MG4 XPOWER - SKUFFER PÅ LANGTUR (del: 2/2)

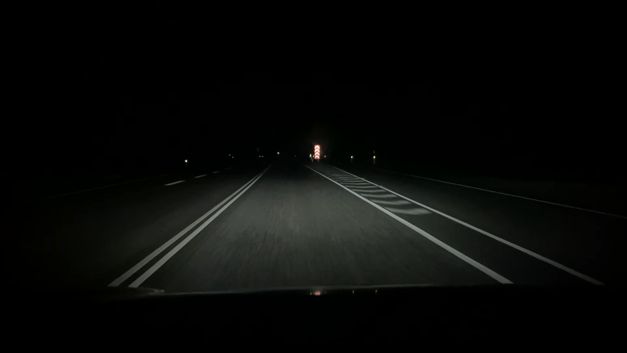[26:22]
Det er jo ikke matrix-LED-lygter, det vil sige, at du har bare automatisk op- og nedblanding, og nemlig styringen af op- og nedblandingen gør, at den er meget følsom.